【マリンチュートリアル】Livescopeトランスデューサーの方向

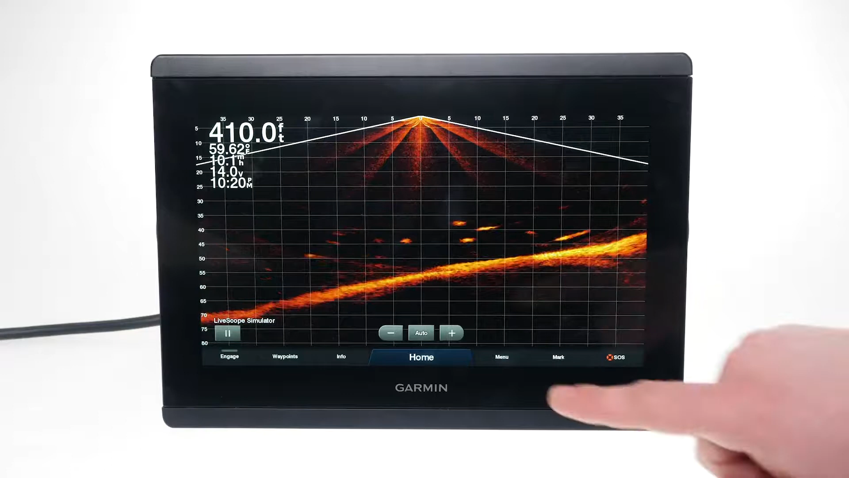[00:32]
On screen: depth 410.0 ft
menu, sonar setup, installation and orientation.
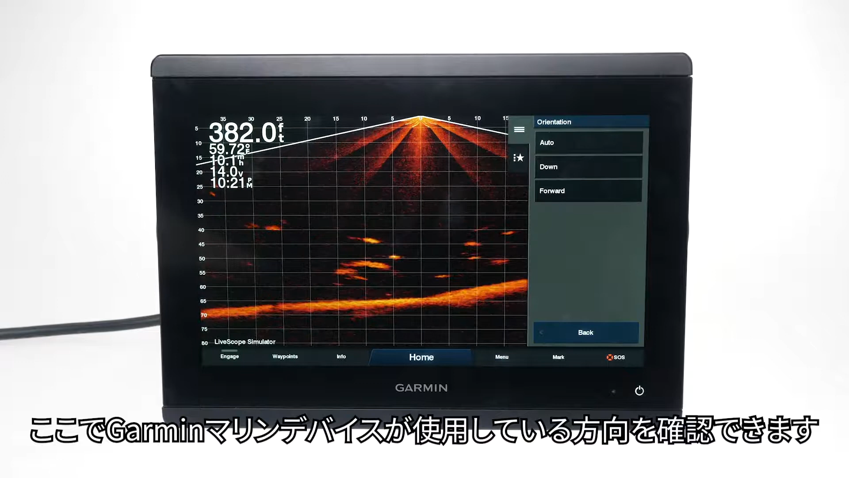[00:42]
On screen: depth 382.0 ft
Make sure that you are in auto mode. Now, check your installation. If you are using forward view,
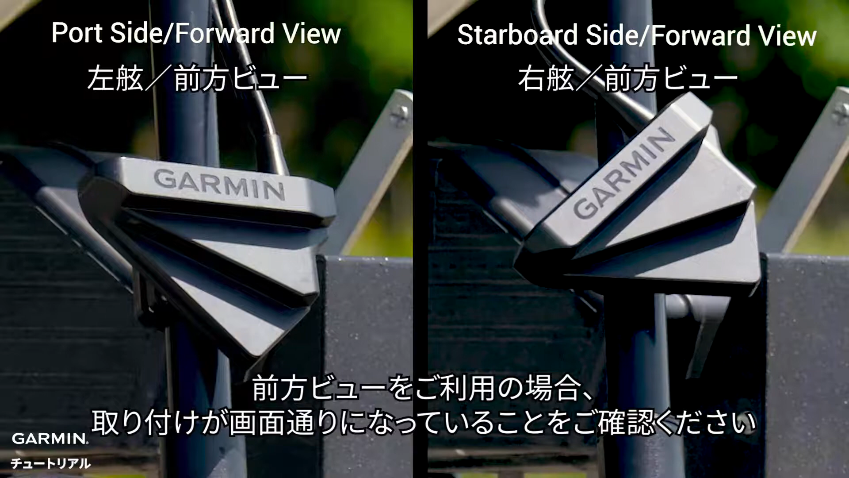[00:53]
you will want to make sure your installation matches what you see on screen. This is what the forward view orientation will look like when it is correctly installed.
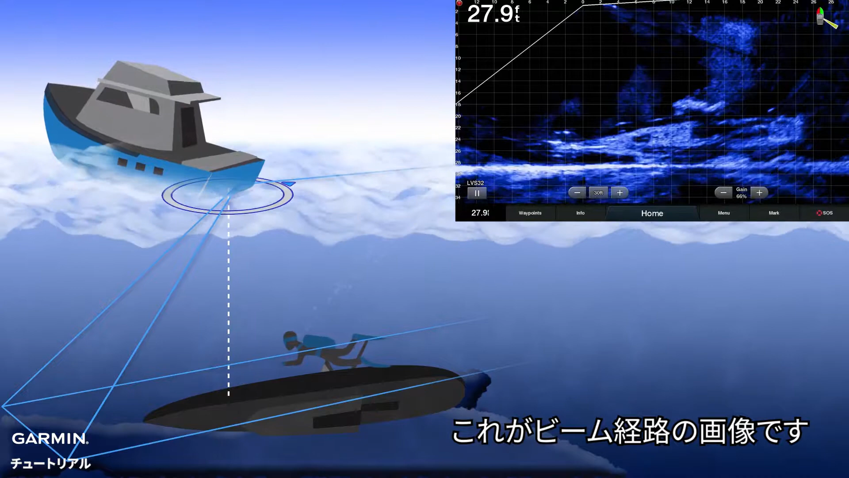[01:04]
Here is a representation of the beam path. If you rotate the transducer one click down, you can use downward view.
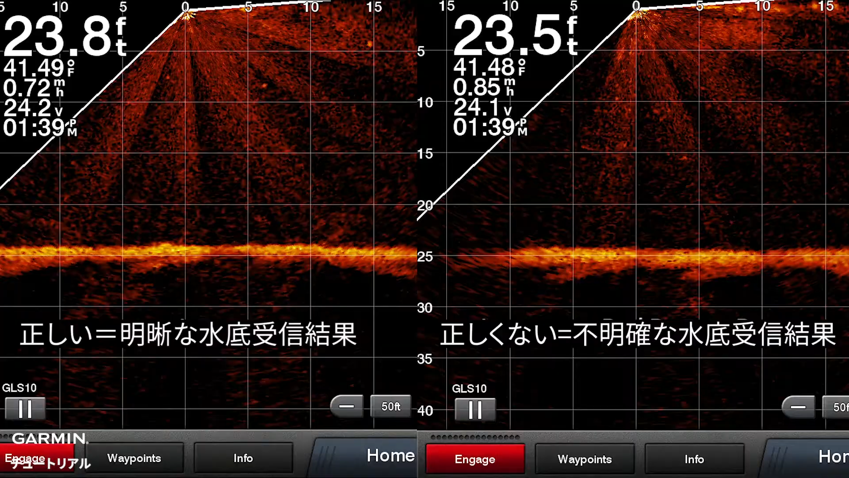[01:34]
This is how your chart plotter will look with a correct installation versus an incorrect installation. And that's it.